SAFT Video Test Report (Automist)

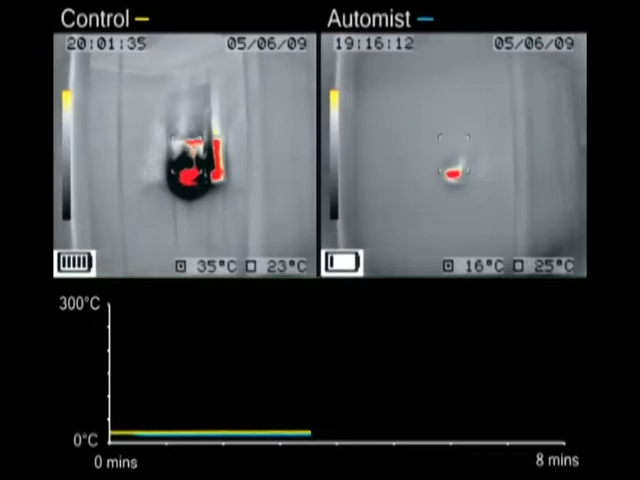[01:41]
When the fire catches, the temperature reaches only 70 degrees with Automist,
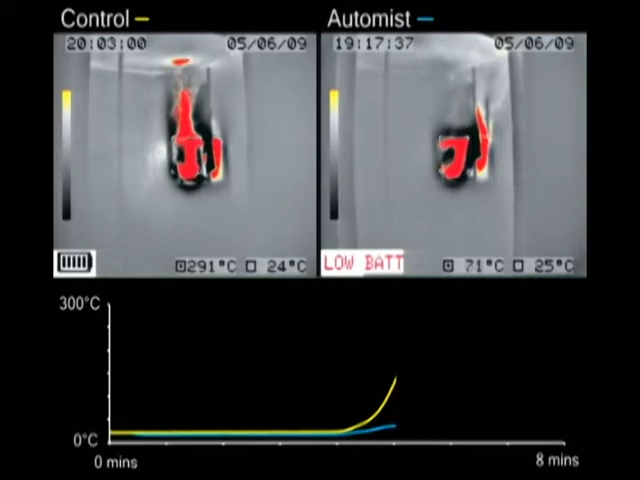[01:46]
whereas in the uncontrolled fire we measure almost 300 degrees.
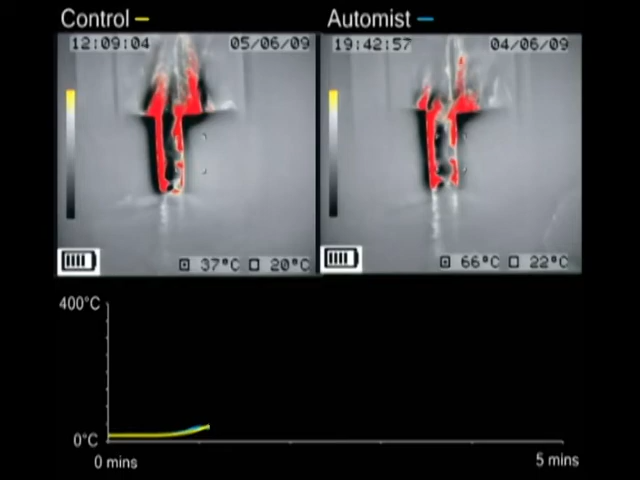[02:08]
With Automist activated, the temperature is quickly stabilised around the 50 degrees Celsius mark, while in the uncontrolled blaze we measured well over 300 degrees at waist height.